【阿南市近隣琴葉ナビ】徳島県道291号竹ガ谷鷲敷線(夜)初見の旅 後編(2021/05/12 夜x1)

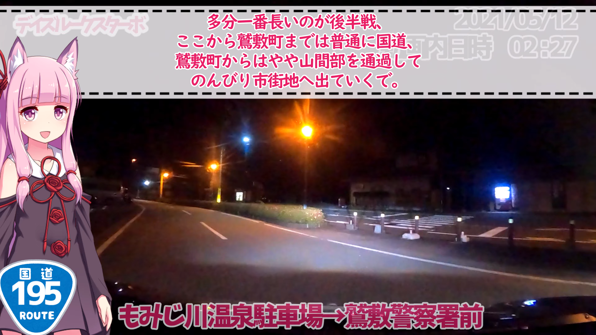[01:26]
ここから和食町までは普通に国道、和食町からはやや山間部を通過してのんびり市街地へ出ていくで。ちなみにコーヒーも買いましたよ。